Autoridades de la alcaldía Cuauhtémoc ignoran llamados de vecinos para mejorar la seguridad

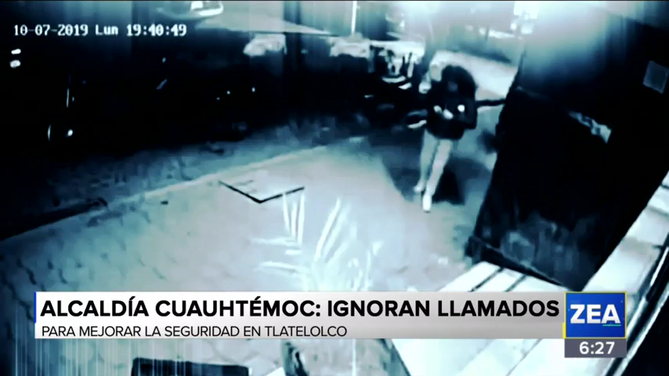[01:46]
El 7 de octubre pasado, en un video grabado por cámaras de seguridad,
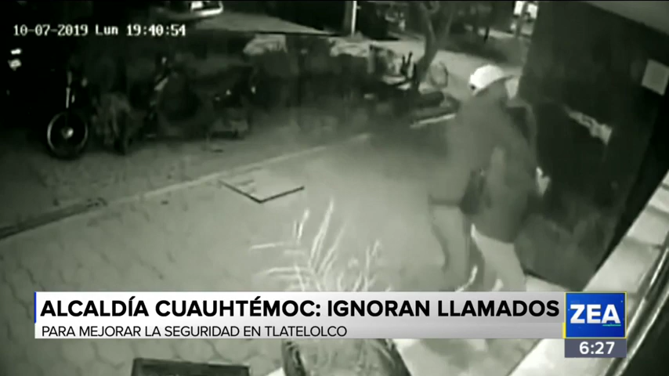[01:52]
se observa que en menos de 15 segundos, una mujer fue agredida por el cuello por un sujeto haciéndole una llave china y despojándola de su celular cuando transitaba frente al edificio Veracruz. Para Grupo Imagen, Atalo Mata.